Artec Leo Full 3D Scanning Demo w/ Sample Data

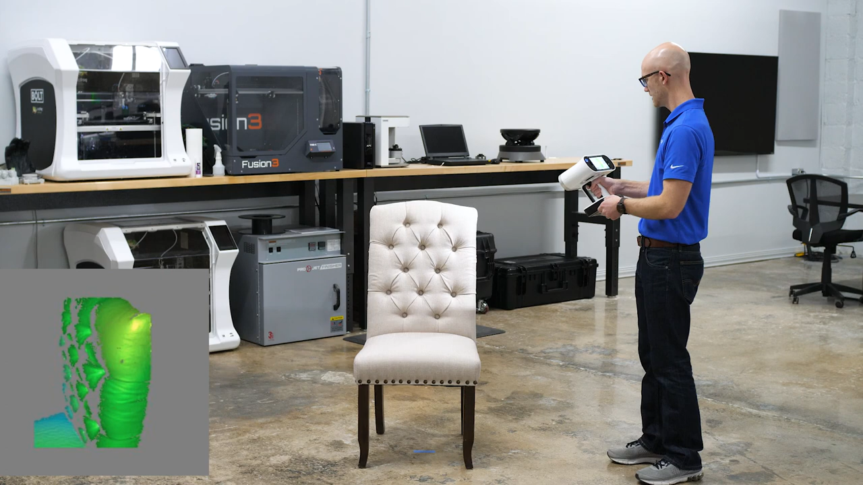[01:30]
Even at this more ideal distance you can see I'm still I can capture almost the entire back of the chair at this distance which is quite a bit larger than what you would get with the Eva.
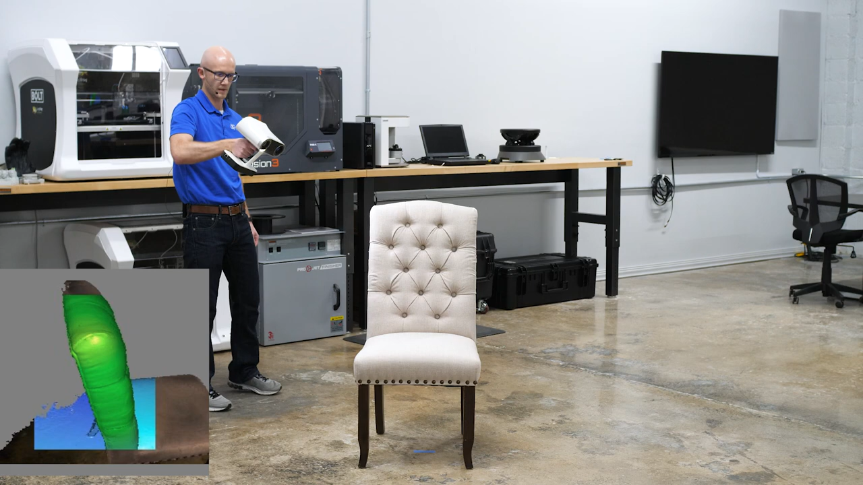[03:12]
I want to scan from lots of different angles. What you are seeing on the screen here is
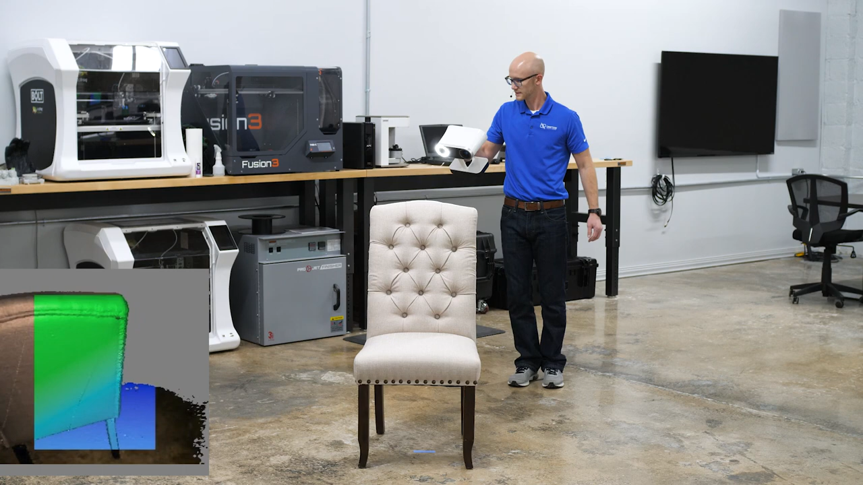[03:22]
a low resolution preview of what that final data will look like. So it's going to look a lot messier.
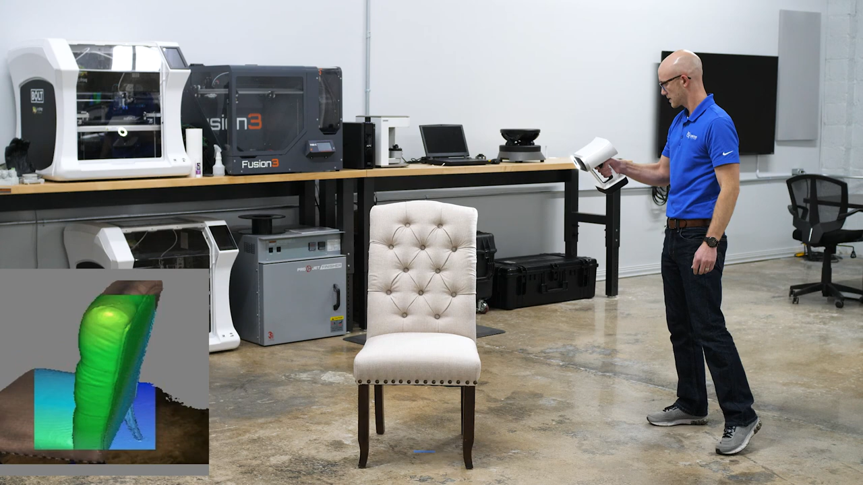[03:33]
All right I think that is about it. Let's look at that data.
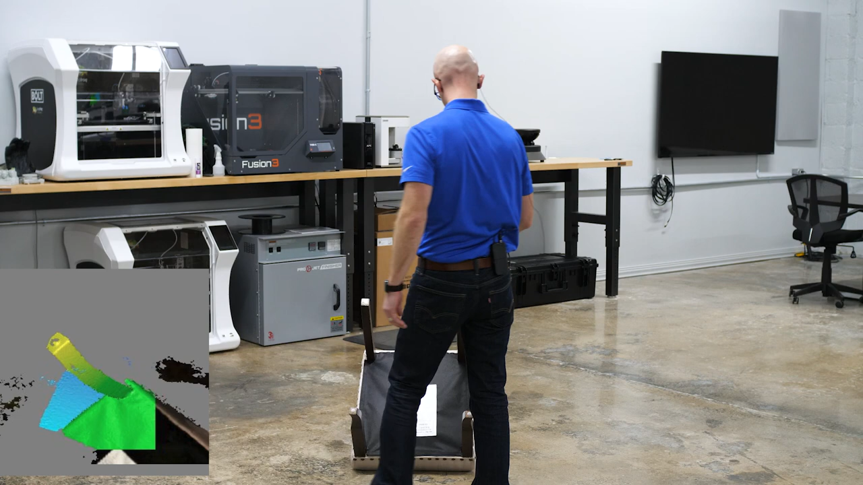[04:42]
With the EVA, your capture rate was up to 16 frames per second. With the Leo on the other hand,
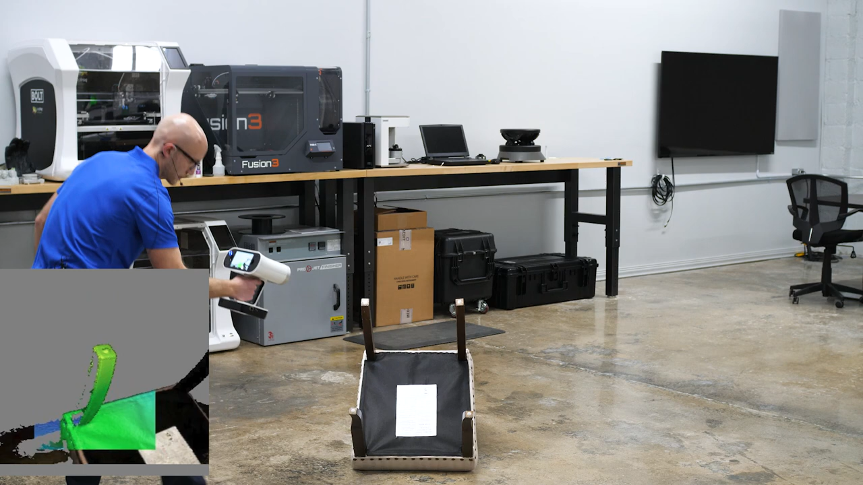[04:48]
you're actually capturing at 22 frames per second. That's your capture rate. What you're actually seeing on screen actually comes in faster than that.
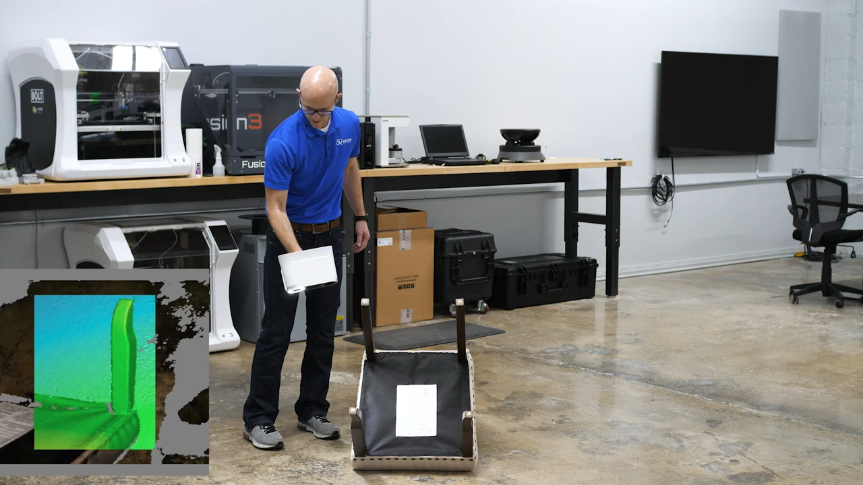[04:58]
This is a very smooth scanning experience.
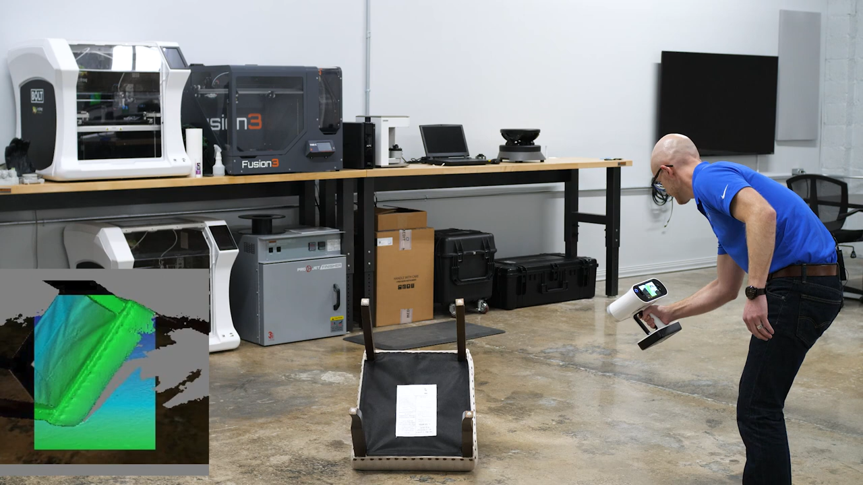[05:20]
Make sure I get that front edge. All right. So that should be all I need for that guy.
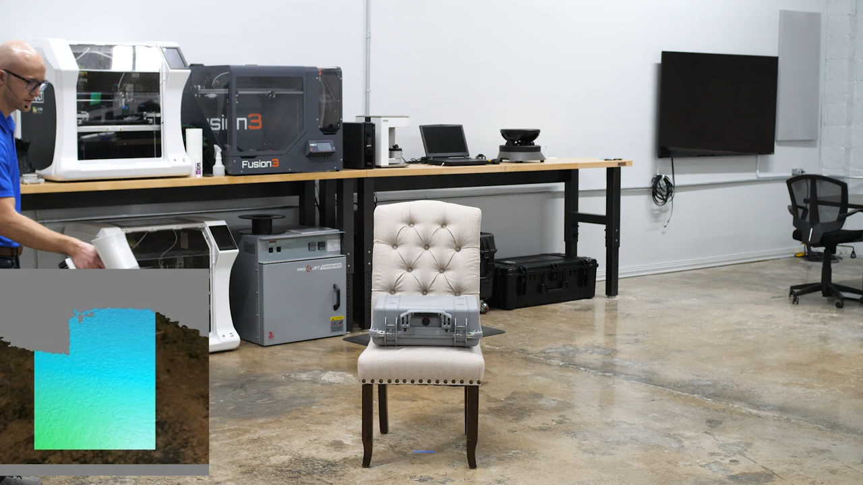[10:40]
And I'm actually staying towards the back end of the field of view right now, because I want it to be as large as possible.
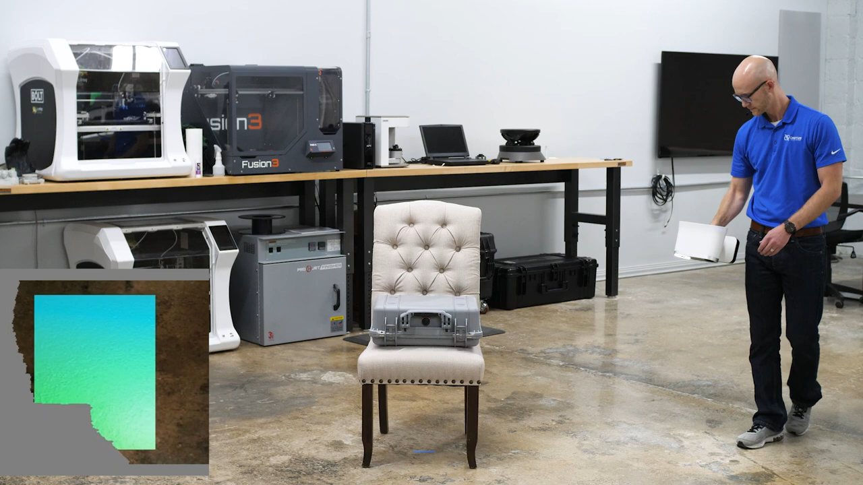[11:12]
So let's go ahead and stop that. So I covered that area fairly quickly.
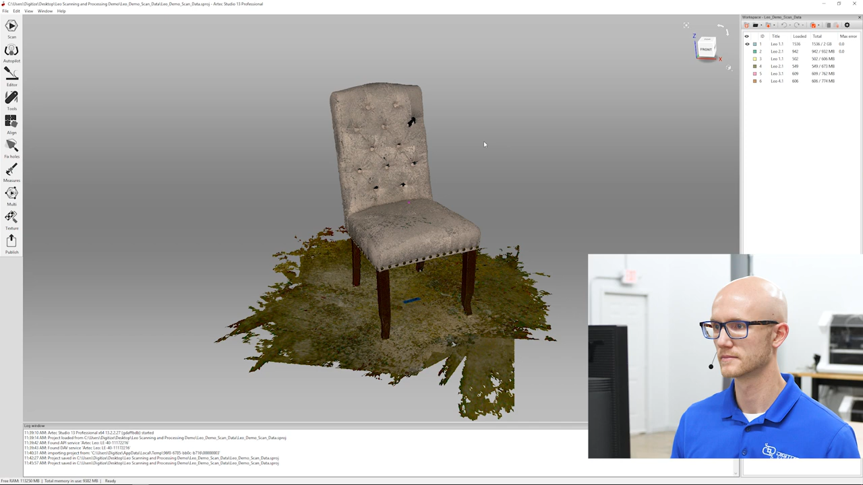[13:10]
If I look here at my screen, I have the two different scans that I did of the chair.
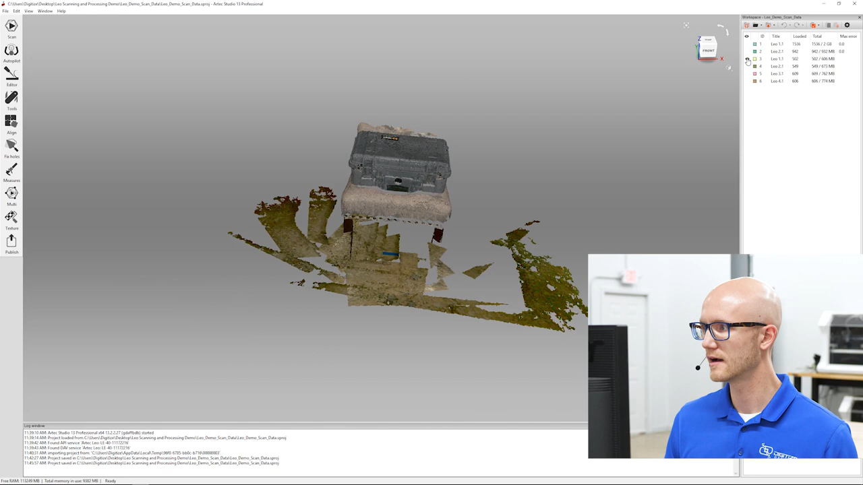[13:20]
And then I have one, two, three, four of the Pelican case.
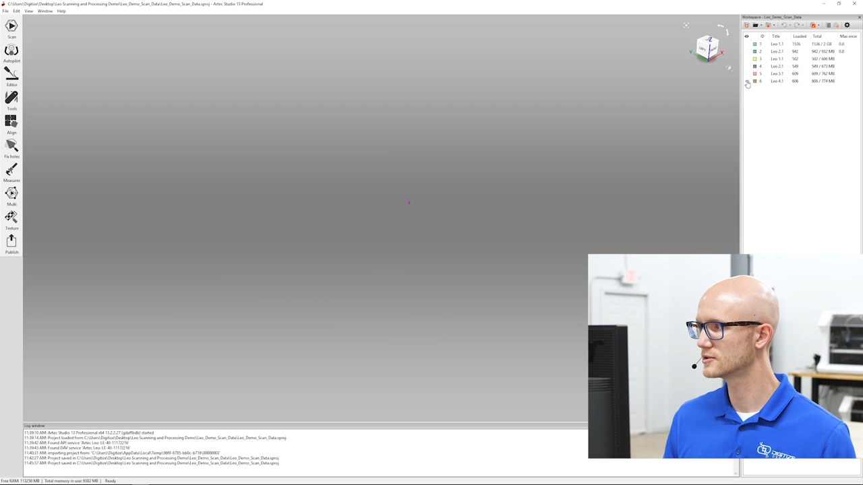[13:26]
Since this isn't a tutorial, I'm just going to fairly quickly go through and edit out the parts that I don't need. I'm going to come in here to my eraser. I won't talk through everything that I'm doing. But basically what I want to do is come in and edit out all of the unneeded data.
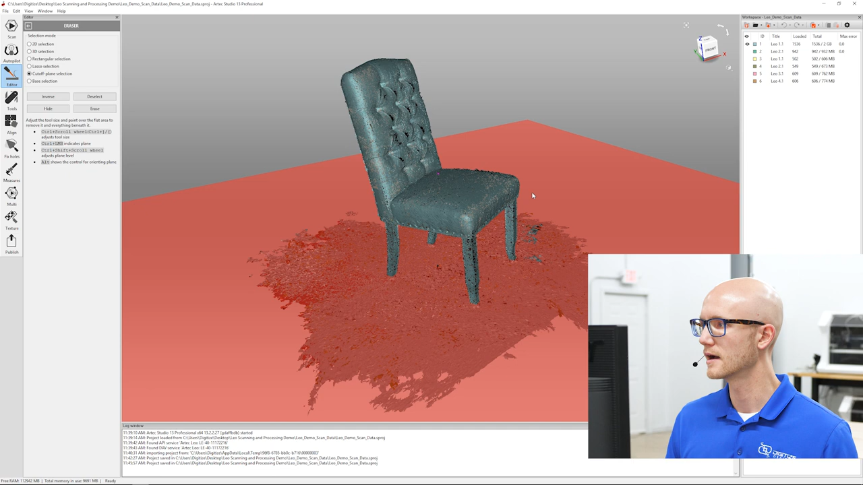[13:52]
I don't need the ground that's underneath here in this case. I don't care if I cut off a little bit of that chair there. On the Pelican case, we don't want the chair in it. So I'll erase that chair from each of those as well. All right, so that's good.
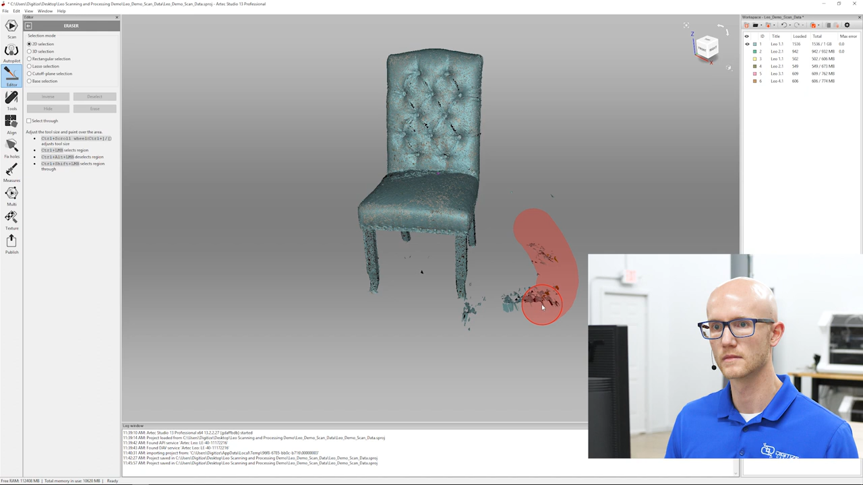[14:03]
Let's make sure select through is enabled. All right, so there's that first scan.
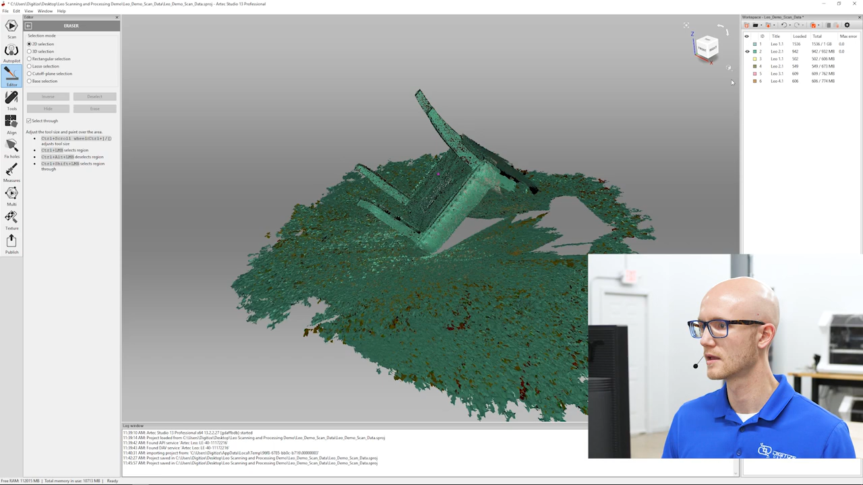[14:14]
We'll go here. Second scan, cut off plane. Now on this one, I'm actually going to come a little higher here because
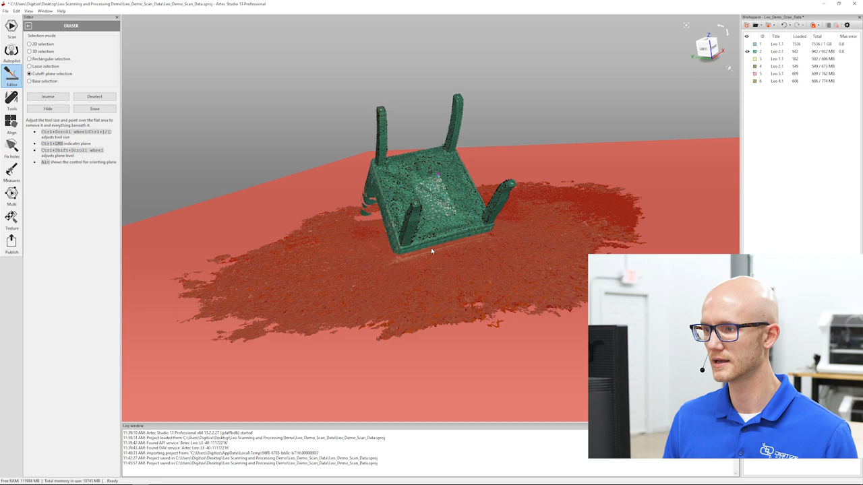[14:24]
chairs and soft body objects like this tend to deform a little bit.
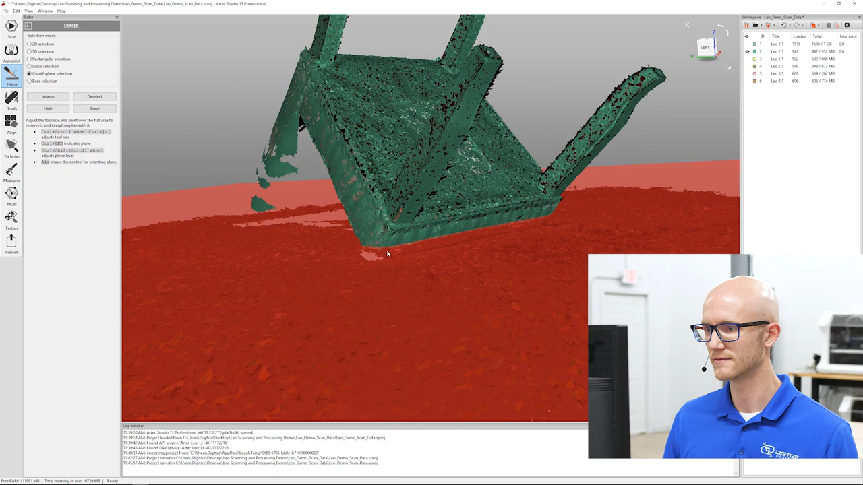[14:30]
So I'm actually going to erase a little bit of the part that would be deformed as well. Because we don't want any artifacts from that.
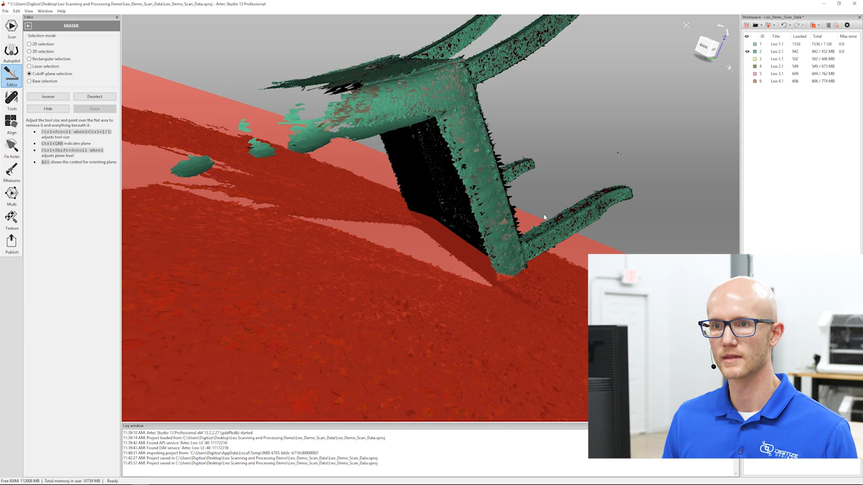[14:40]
And then also, I don't need some of this backing with chairs and stuff.
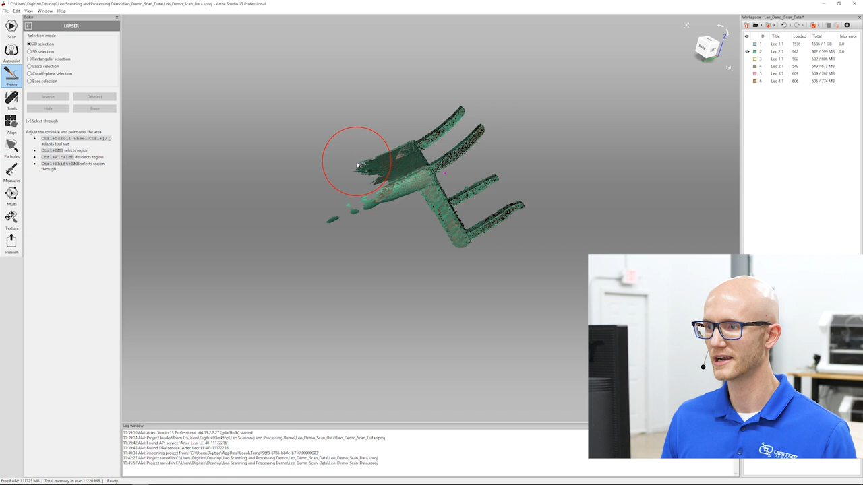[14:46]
That back flap tends to be a little bit loose. So if you turn it over, it may change position.
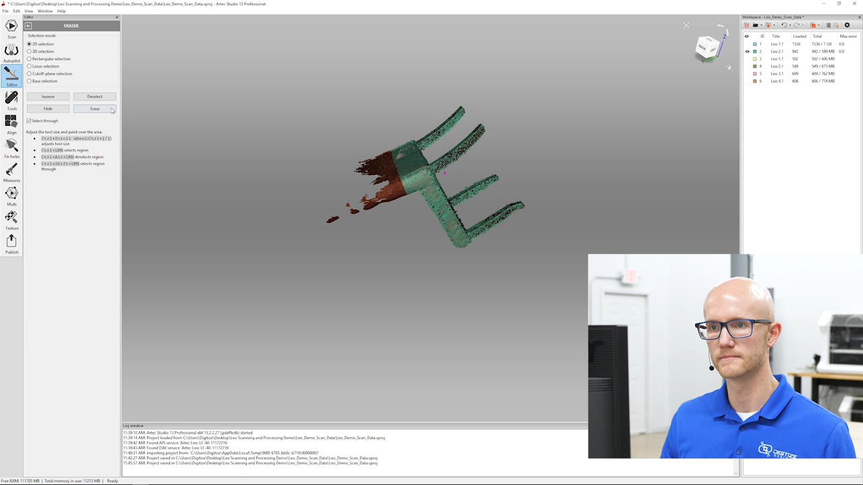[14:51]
So I'm going to go ahead and erase some of that as well. All right, that looks good.